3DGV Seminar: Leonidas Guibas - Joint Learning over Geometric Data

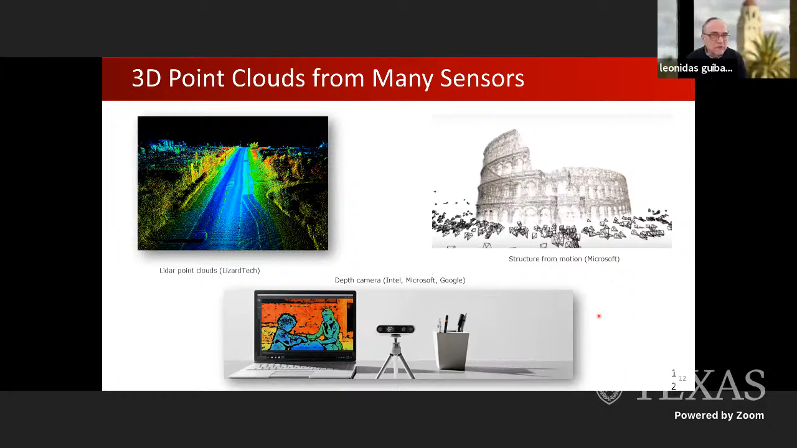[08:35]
So point clouds are very close to the sensor. And the representation is simple. It's just a bag of points. On the other hand, they are irregular. And that means the traditional convolutional architectures that have done so well in the image domain do not directly transfer here because point clouds, every point can have a different neighborhood. And that's very different from images where it is just a regular grid.
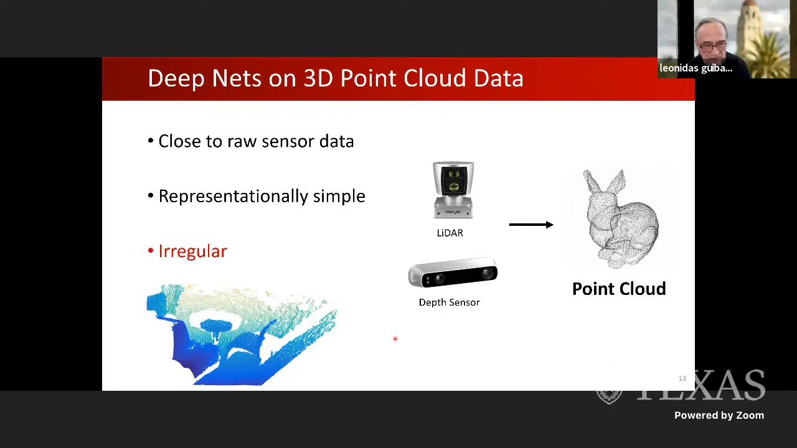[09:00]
So some years back, we set out to build deep architectures values that can get to the same objectives as in the image world, object classification,
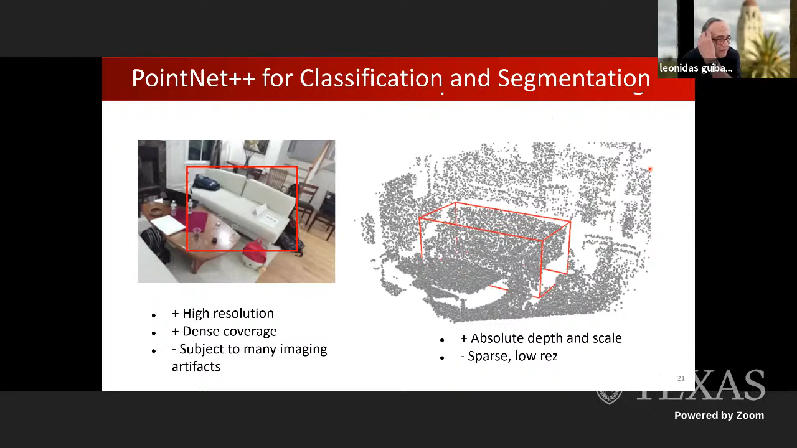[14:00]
And in fact, images give us very different information from point clouds. Images give us high resolution, dense coverage, but they're subject to many imaging artifacts, while a point cloud is typically sparse and low res, but gives us absolute depth and scale. So how to combine this in the best possible way is an interesting problem.
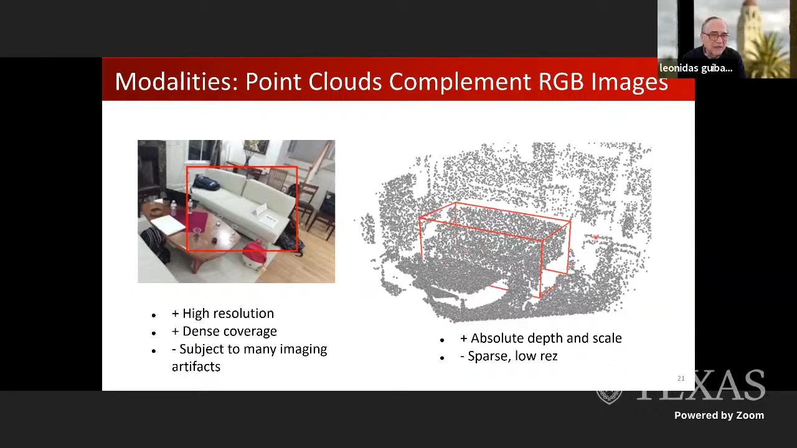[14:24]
Another direction I want to mention very briefly is the work I'll talk about is object-centric.
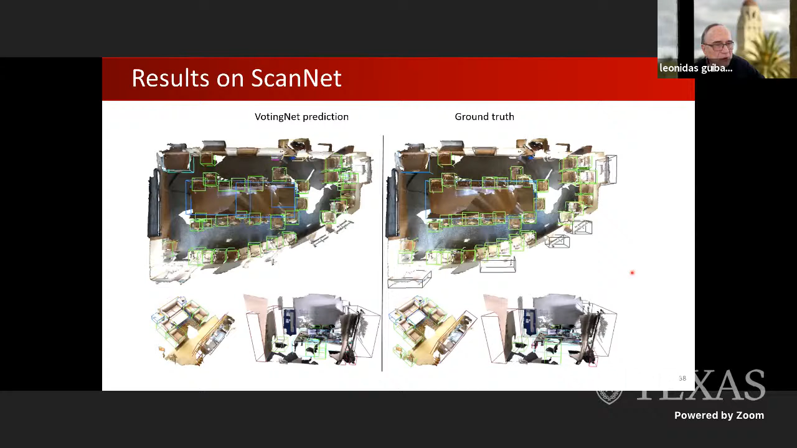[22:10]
but I wanted to show this one because it was surprising to us that the vote net works better than techniques that use both geometry and appearance data, the RGB color.
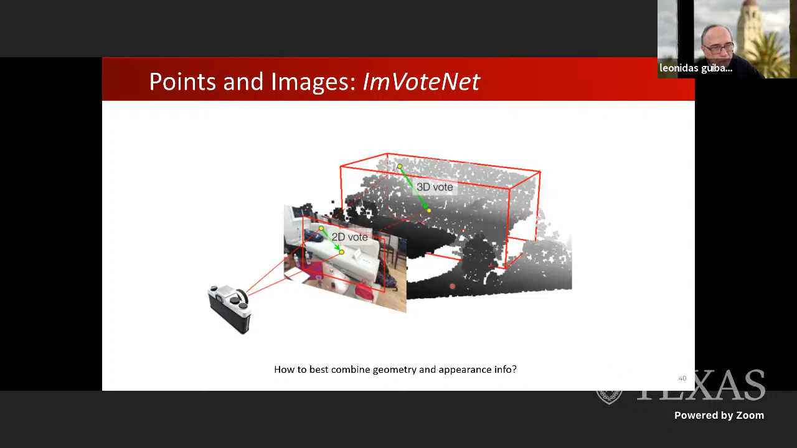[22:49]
So we looked a little bit at how to combine voting using both 3D votes, which is sort of the part I just explained, and also 2D votes from the image domain. And this is especially attractive if you have settings where the 3D data can be very sparse. Maybe, for example, in SLAM, say with ORB SLAM, you may have some very sparse key points. Clearly, it's very hard to find the objects just using the sparse key points, but by combining them plus images, then you can do the job. And again,
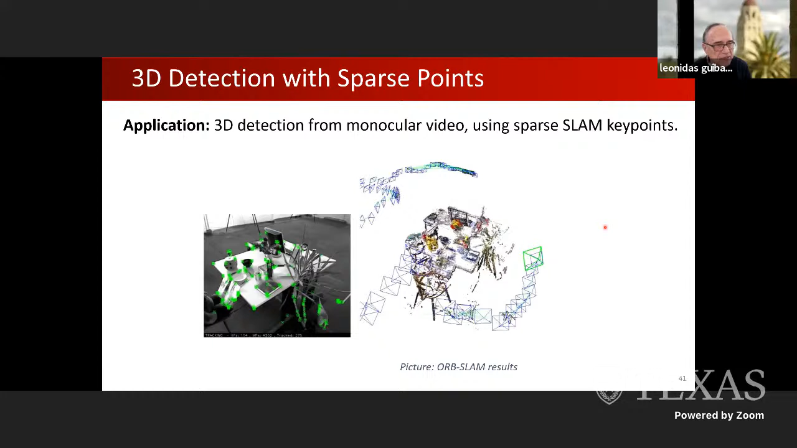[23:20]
I will not have time to explain the details of this input net that uses both appearance and geometry, but there's sort of two different pipelines, a 2D pipeline and a 3D pipeline that then get combined.
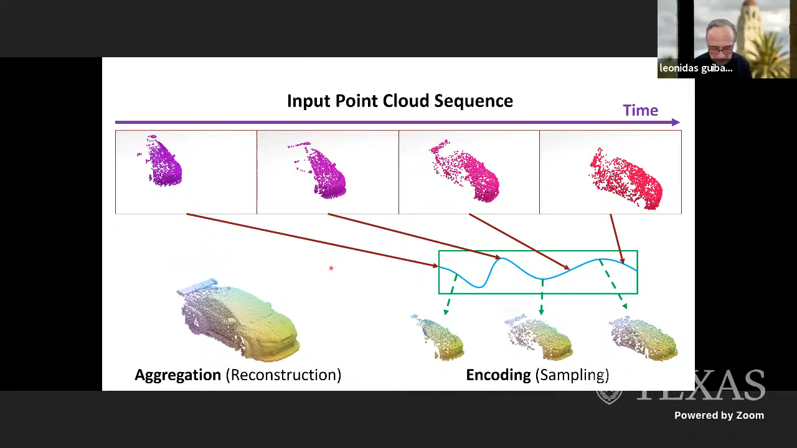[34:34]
so that we can actually reconstruct what the car would have looked like even at intermediate unobserved times. So again, this is this Casper work where we, again, miscellularization now going on over both space and time that enables aggregation, but there's also a continuous representation of the motion that can be, that can let us reconstruct any frame that we like.
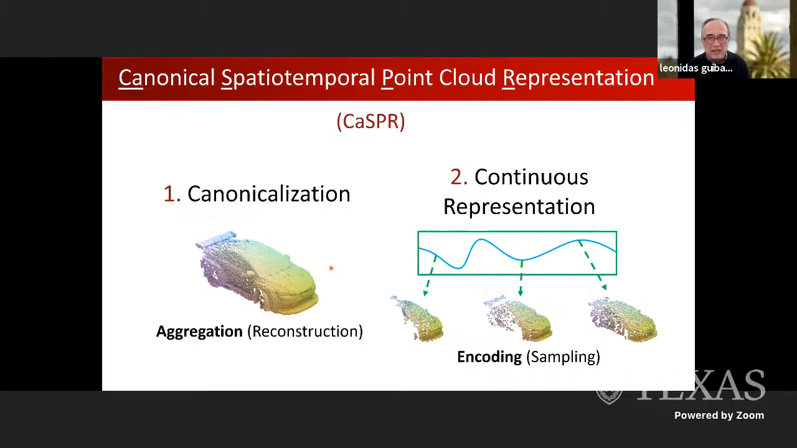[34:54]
So we take these inputs that they come in from a camera or a sensor,
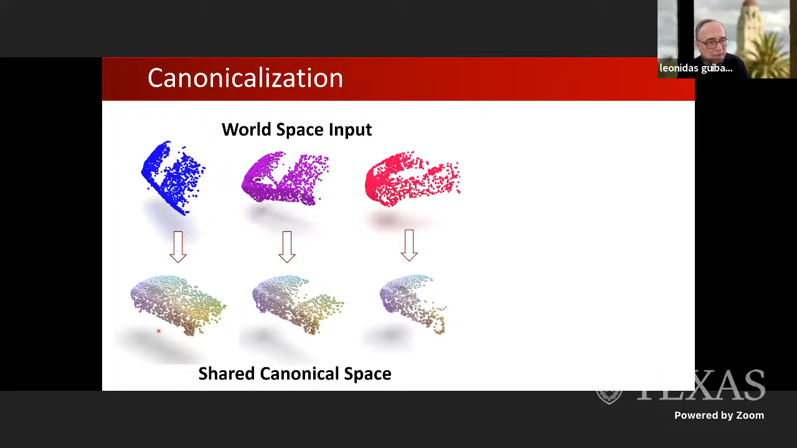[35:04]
and then we put them into a canonical container like before where they can be aggregated. This is the special part that we want to use in a way that can easily be generalized to other categories.
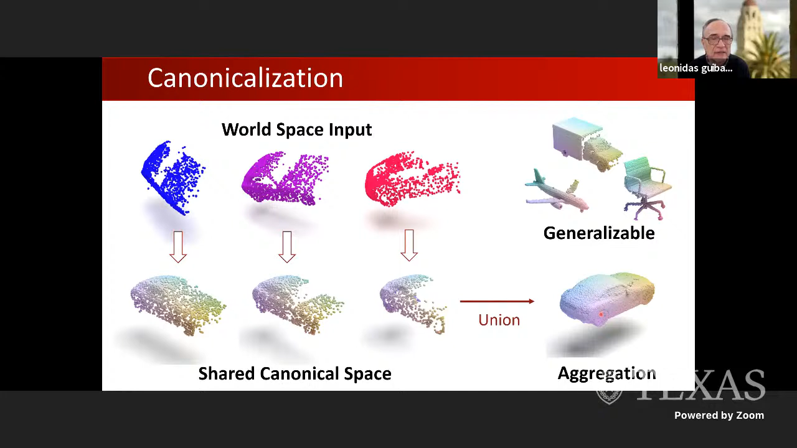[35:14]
And there's a temporal component where we canonicalize both space and time.